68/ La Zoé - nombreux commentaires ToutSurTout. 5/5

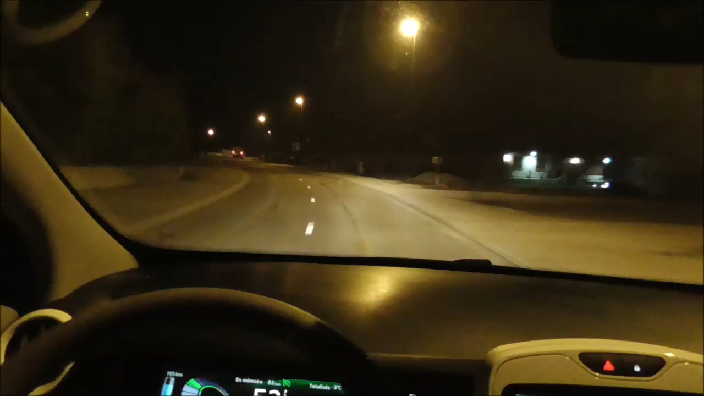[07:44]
Alors vous voyez les phares que j'ai aussi sur la voiture. Je roule toujours en direction de la Lune. Je vais y arriver. Donc les phares sur la voiture, donc c'est les ampoules générales dynamiques. Toujours. Toujours la même capacité. Voilà, ça c'est important à partir d'ici. Vous voyez à la campagne, quand on prend un virage comme ça, quand ça voit qu'il y a la bande blanche, et bien si ce n'est pas bien éclairé sur les côtés, on ne voit rien. Avec les feux d'origine, c'est comme ça, les halogènes d'origine.
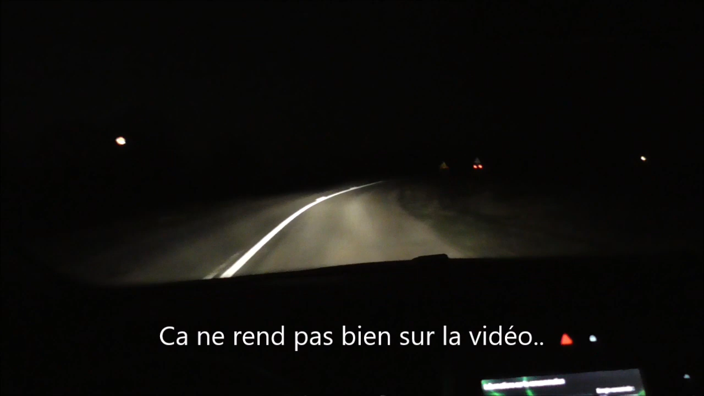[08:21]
Il ne faut pas oublier qu'à la campagne, il y a beaucoup de petites départementales sans traces centrales. Il n'y a pas de séparateur. Alors là, je vous assure que quand il y a de la gadoue ou autre chose, on ne voit rien. On ne voit rien du tout. C'est pour ça qu'il y a un éclairage puissant, c'est recommandé. Il ne faut pas hésiter à mettre 20 euros dans une paire d'ampoules pour voir mieux.